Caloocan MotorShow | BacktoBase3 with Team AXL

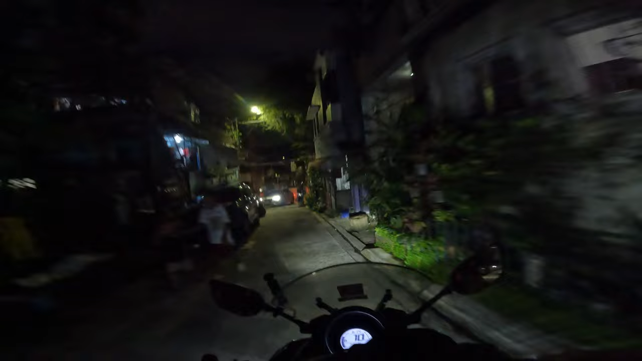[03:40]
Muntik pa tayo makasagasa ng pusa.
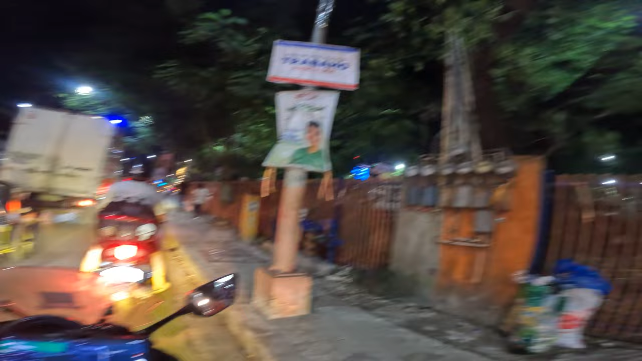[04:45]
Ayan na yun, nasa gilid. Pero hindi ko alam kung dyan ba tayo kasi sport complex yan eh.
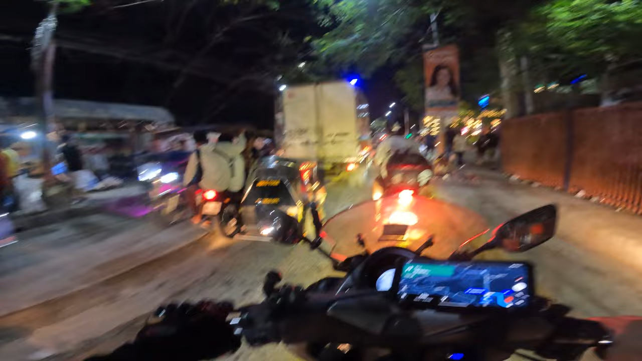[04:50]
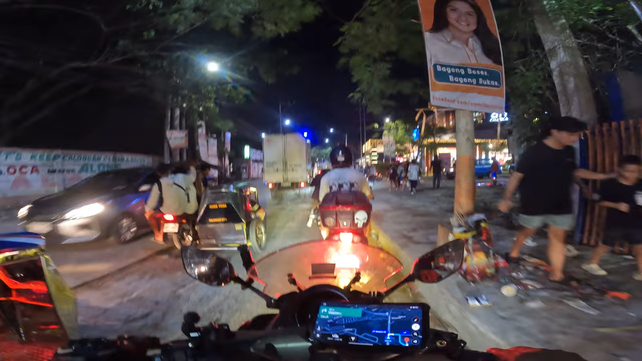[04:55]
So malapit na tayo. Liliko lang dito.